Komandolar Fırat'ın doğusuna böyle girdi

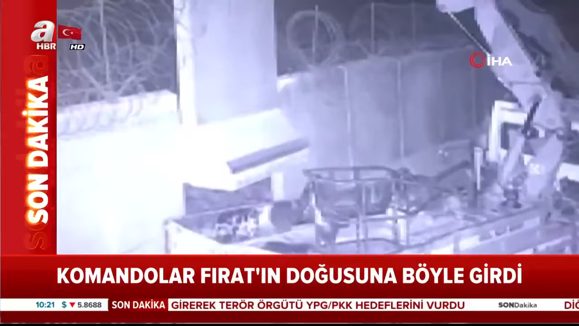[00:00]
Ekranlara gelen bir son dakika görüntüsünü ekranlarınıza getirelim sevgili seyirciler. Yeni görüntü, komandoların Fırat'ın doğusuna girdiği anlara ilişkin bu görüntü ekranlarınıza geliyor.